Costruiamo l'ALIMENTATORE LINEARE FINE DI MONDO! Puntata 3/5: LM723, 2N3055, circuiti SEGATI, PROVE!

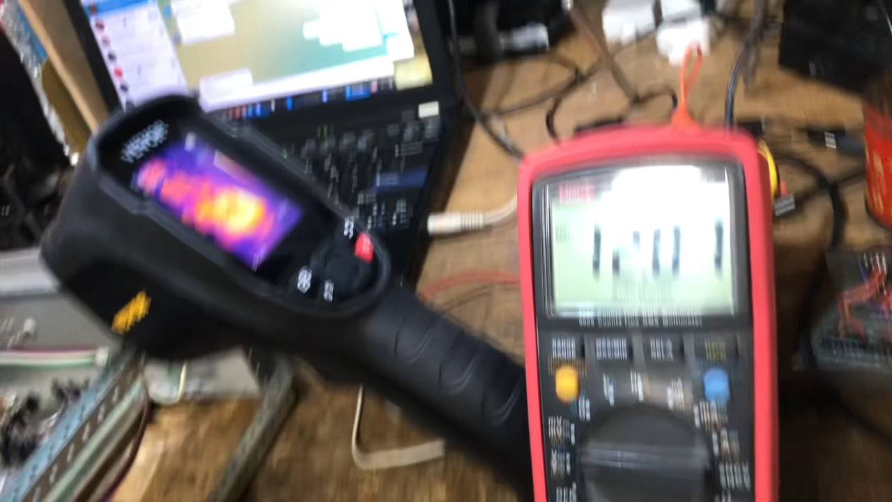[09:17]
molto interessante quando io attacco ora ho attaccato la termocamera Wevor
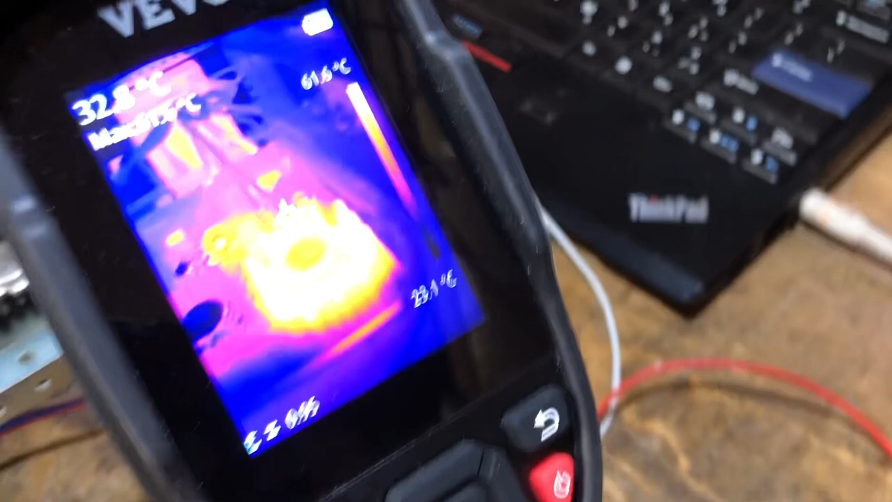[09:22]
61 gradi perché l'ho usato un po' ma adesso è fermo ma se accendo
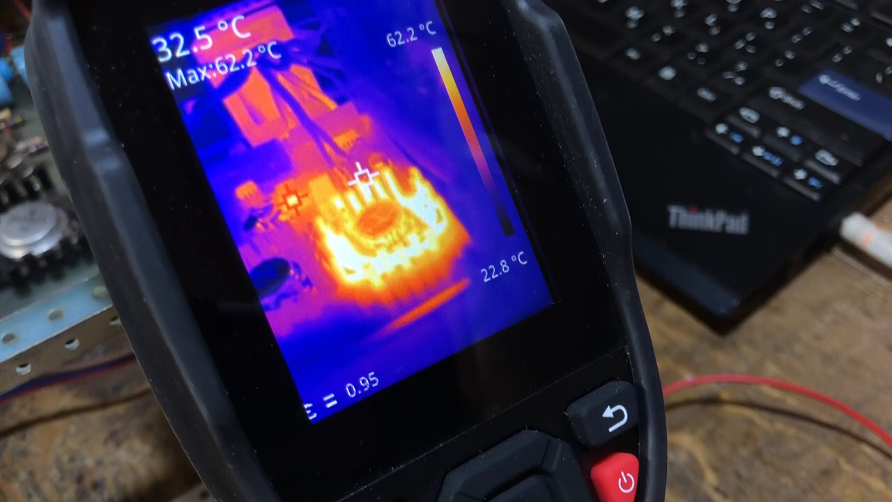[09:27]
On screen: spot 32.5°C, max 62.2°C, scale top 62.2°C, scale bottom 22.8°C
io qua ho un ampere e mezzo va bene 11.93 ci può stare e lui la temperatura
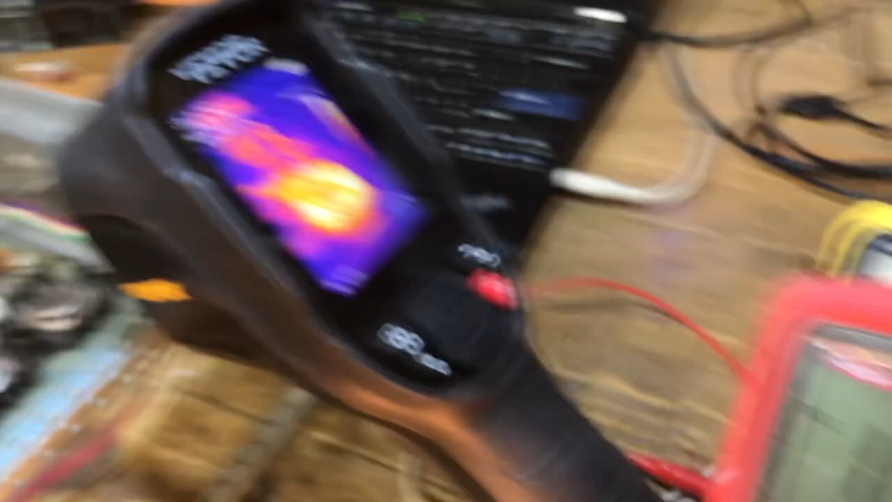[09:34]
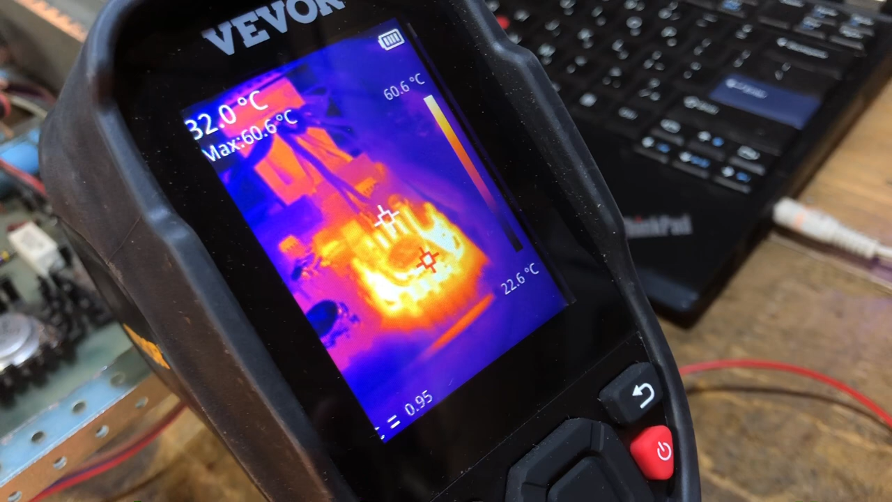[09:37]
On screen: max 60.6°C, scale top 60.6°C, scale bottom 22.6°C
sale sale un po' 62 63 64 65 ok stacchiamo
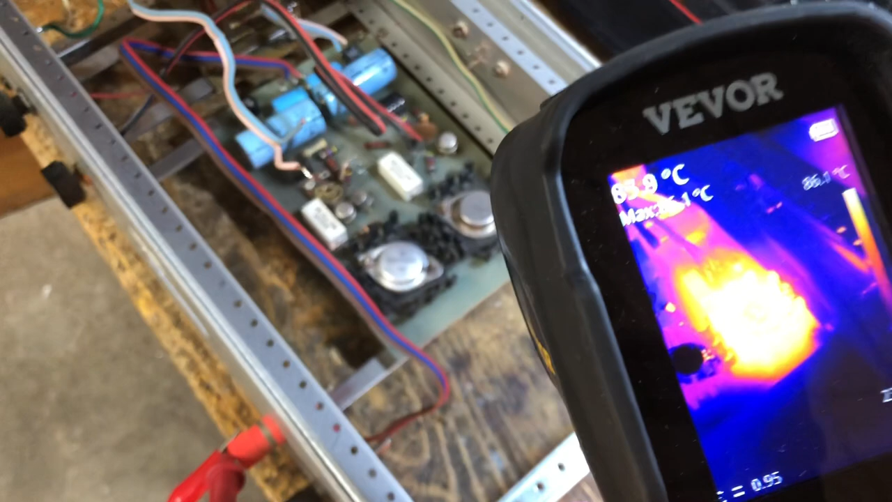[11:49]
vedete questo è il transistor bello caldo sono a 86 gradi ora come ora
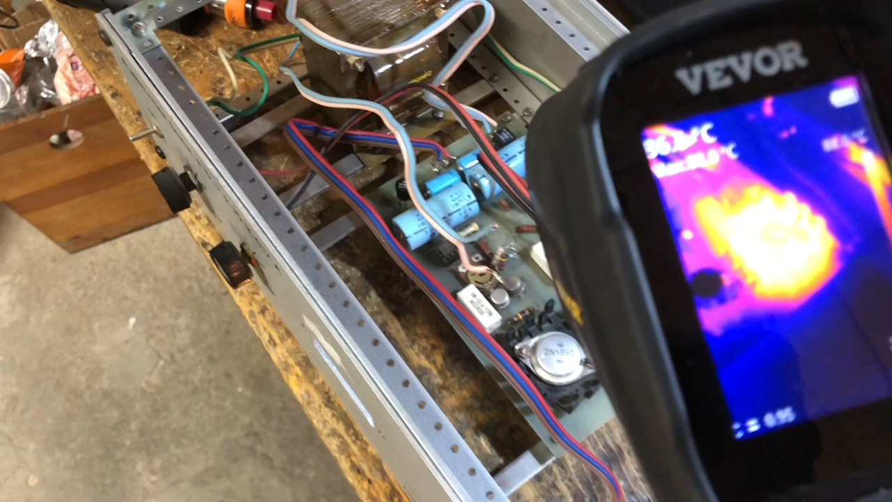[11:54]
ma c'è anche lui che se riuscisse a inquadrarlo sono a 50 gradi sul raddrizzatore lì che effettivamente è piccolino
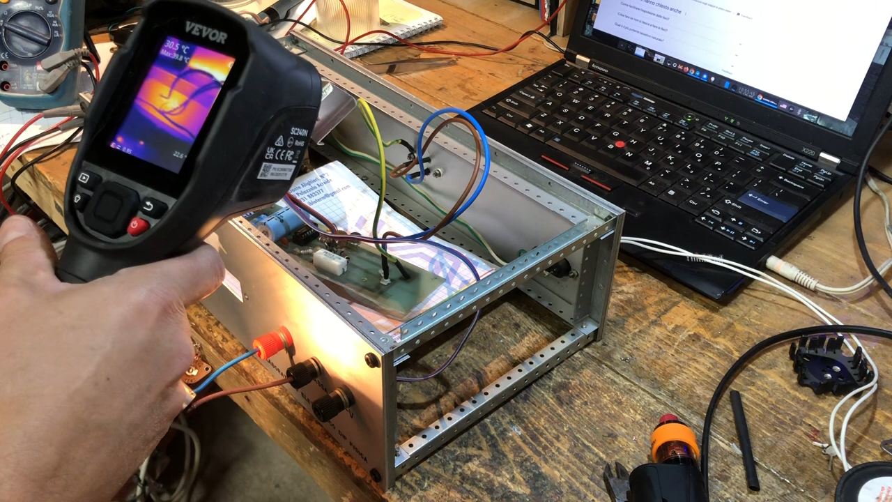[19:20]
Ok, abbiamo il regolatore a 32 gradi. In effetti sto toccando il transistor ed è tiepido con una lampadina da 0,7 Ampere.